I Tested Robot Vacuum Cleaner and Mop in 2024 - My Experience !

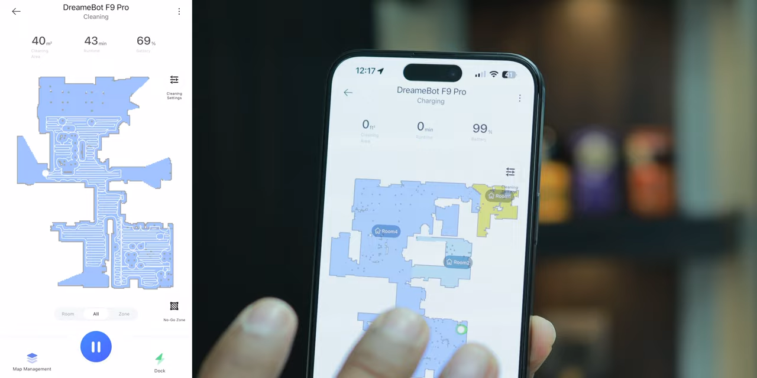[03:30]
map बहुत ही अच्छे तरीक से बता, यहां पे लाइडर नेविगेशन के support है, एप के तुरू आप different तरह का cleaning भी कस्टमाइज कर सकते हैं,
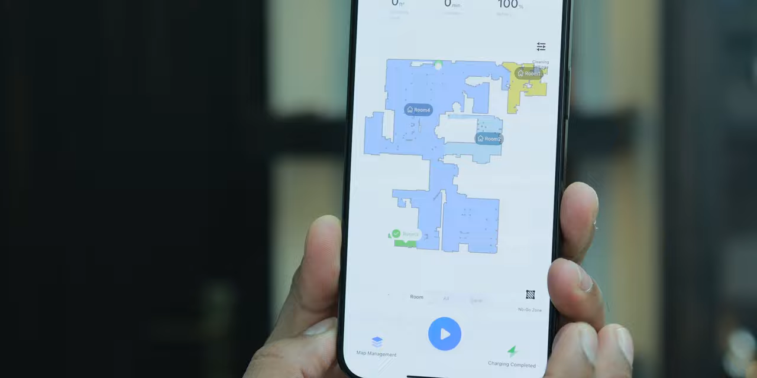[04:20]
चाहा तो schedule clean up भी लगा सकते हैं,
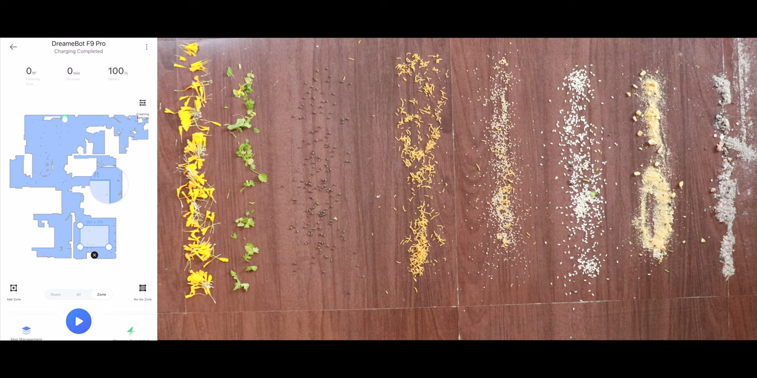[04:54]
बहुत ही easy आपको just यहां पे quick way में ऐसे करना है, और वो exact area पिंपॉइंट कर लेंगे,
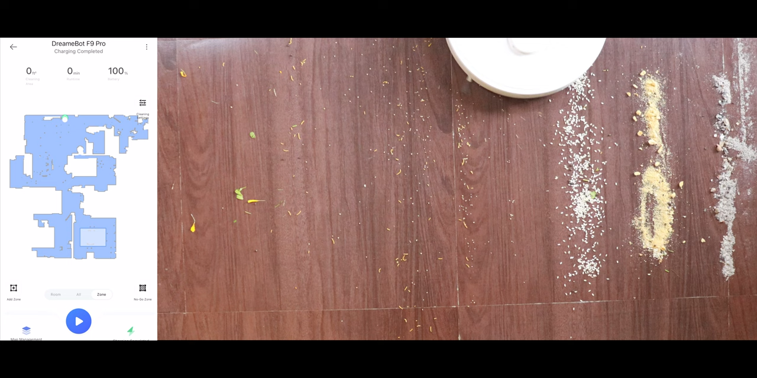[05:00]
बचु कि आप जहां पे रहते हैं, आपको तो वो area पता ही होगा कि वो कैसे काम करता है,